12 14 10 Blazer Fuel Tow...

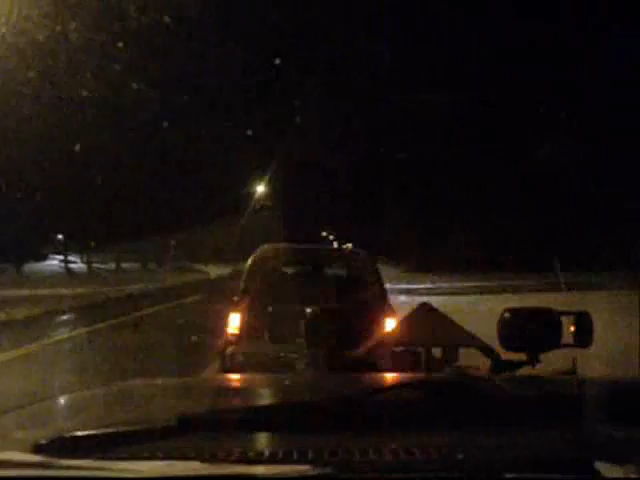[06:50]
Not much traffic here at night. Luckily, I was going to use the interstate. I said, nah. Got no trailer lights, so. This road's a bit quieter.